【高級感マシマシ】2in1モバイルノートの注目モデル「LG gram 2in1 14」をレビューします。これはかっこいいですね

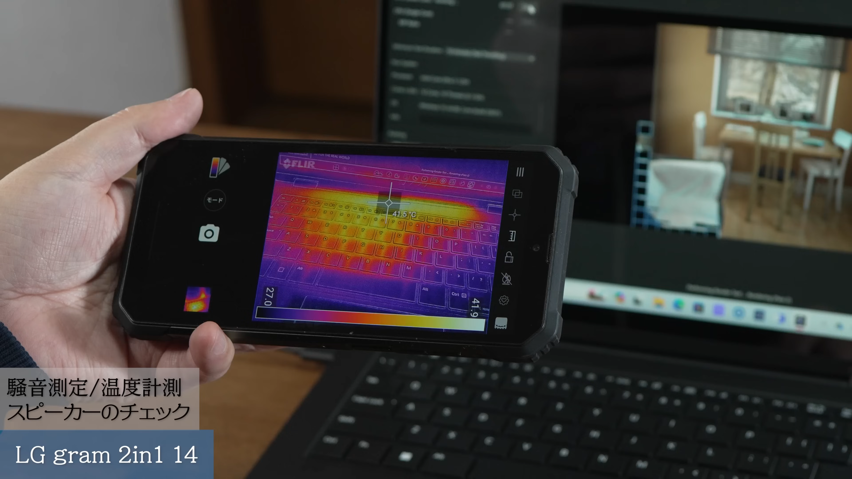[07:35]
いつものようにですねIRカメラで温度を測っていますがまあ41、